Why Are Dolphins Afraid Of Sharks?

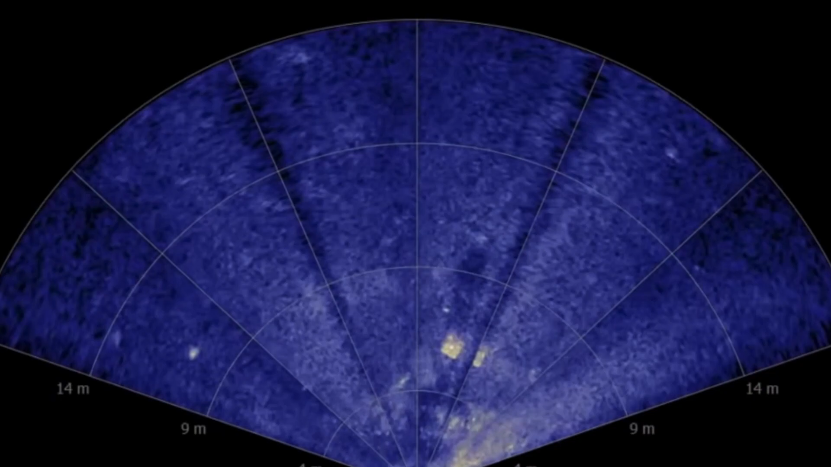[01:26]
Echo location is a kind of sonar that allows dolphins to see by
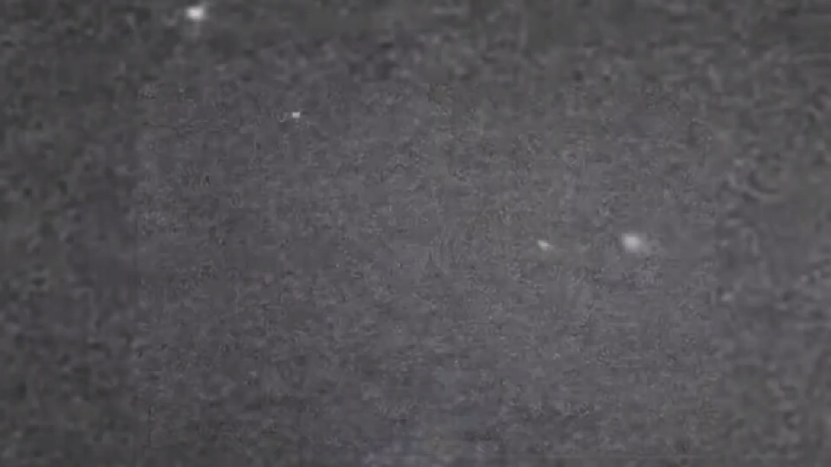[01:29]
interpreting the echoes
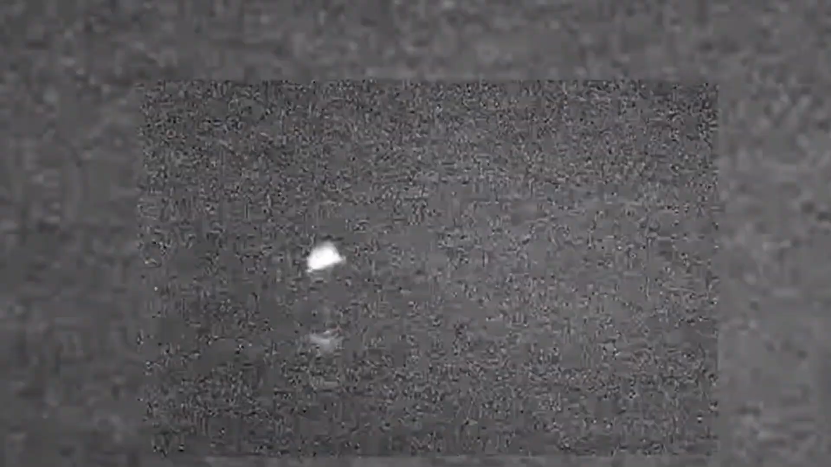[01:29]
of the sound waves that bounce off objects near them in the water.